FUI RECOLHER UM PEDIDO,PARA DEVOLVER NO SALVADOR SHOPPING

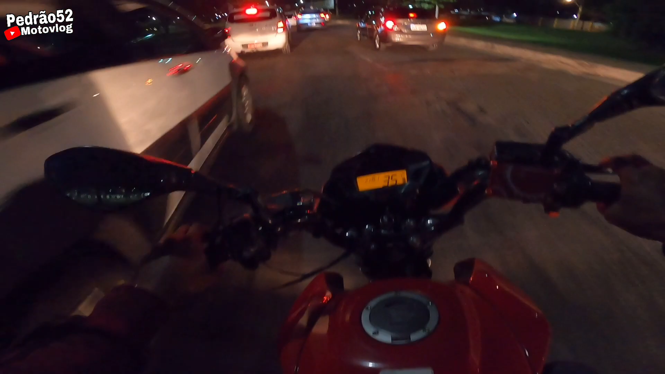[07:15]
Olha o carro aqui parado. Temos um radar aqui na frente de 60 km por hora. Isso aqui eu vou passar agora pela Passa do Imbuí.